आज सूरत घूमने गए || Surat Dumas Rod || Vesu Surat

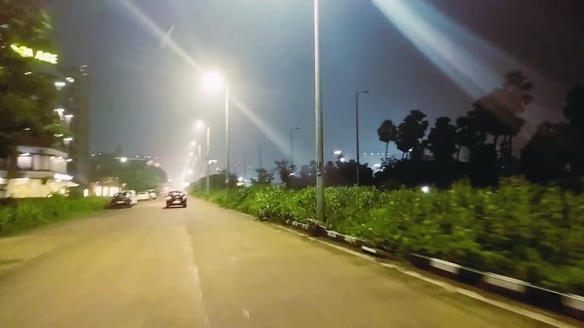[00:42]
आज संडे है और ये यहाँ का नज़ारा है, बारिश हो रही है हल्की हल्की सी और इतना प्यारा मौसम है। तो हम तीनों दोस्त घूमने आए हैं।
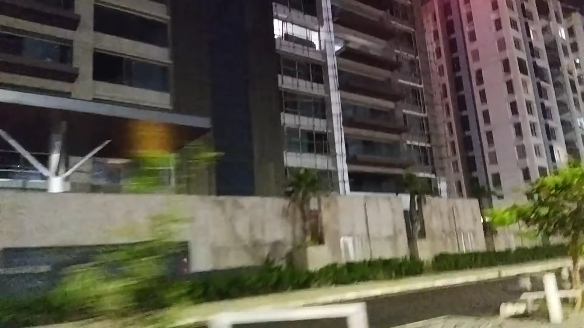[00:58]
बोलो मदर ये वीडियो चालू है, इतना बढ़िया मौसम लग रहा है।
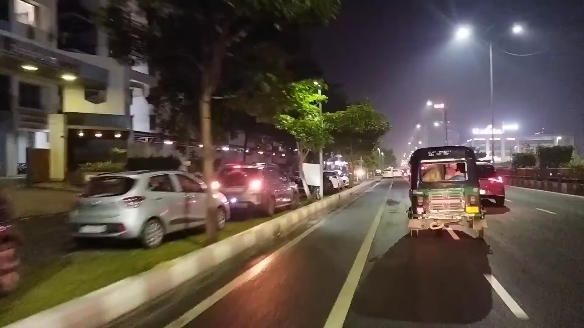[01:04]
और ये ऊंची ऊंची बिल्डिंग है दोस्तों, मुंबई टाइप फीलिंग दे रही
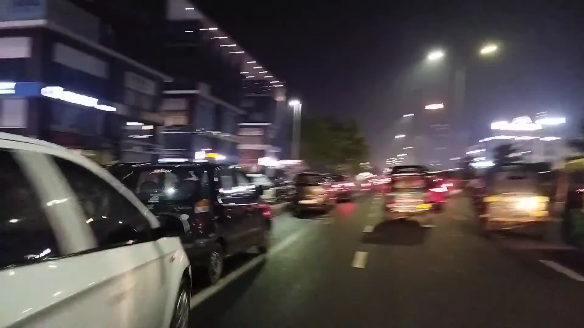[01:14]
है। संडे के दिन माहौल ही कुछ अलग होता है यहाँ। वेसु वाला जो है ना, अपन पांडेसरा से आए तो वही रोड़ा है।